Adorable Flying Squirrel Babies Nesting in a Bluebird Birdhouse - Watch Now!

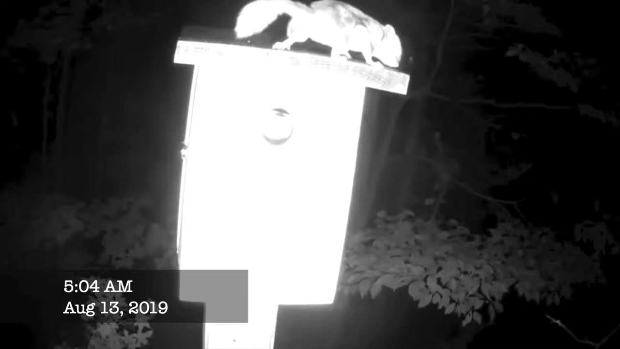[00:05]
This video shows a mother flying squirrel raising her babies.